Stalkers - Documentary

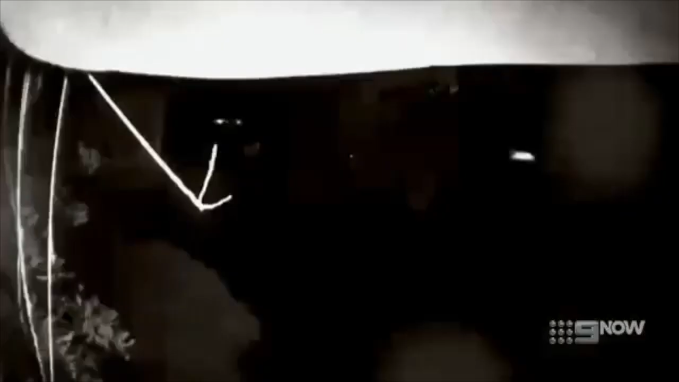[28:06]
A few nights ago, a torch appeared up the garden.